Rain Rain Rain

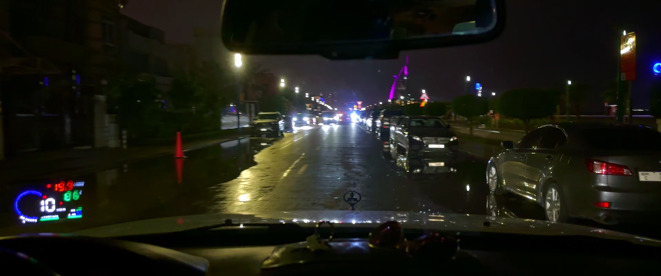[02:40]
Let's go back home. It's quite windy and rainy. Let's go back home.